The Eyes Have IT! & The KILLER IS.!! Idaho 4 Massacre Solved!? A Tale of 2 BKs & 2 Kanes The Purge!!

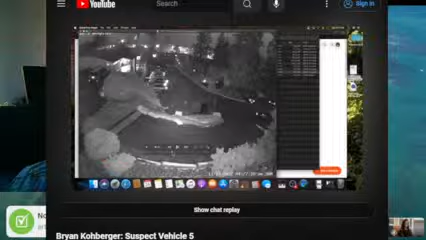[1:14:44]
Okay, here we're gonna, I'm going to get to, there's 4:27, 12, 13, see down here, 14, 15. Look at, when we get to 36, you should start seeing some lights. We're getting close. Any second now, we should start to see some lights.
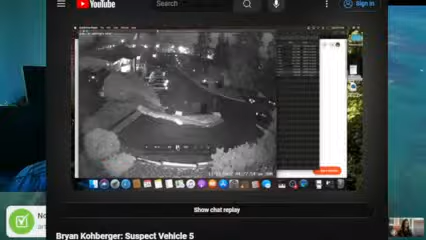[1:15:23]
There we go. Right there. So that's amazing. The 1330 Linda Lane camera picked up this vehicle. As you'll see, it's this vehicle.
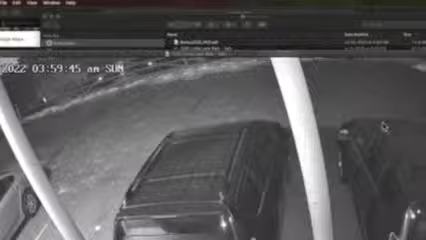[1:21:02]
And we left off at 4:29:39, right? So let's just start at 4:29:32. Notice no dog barking.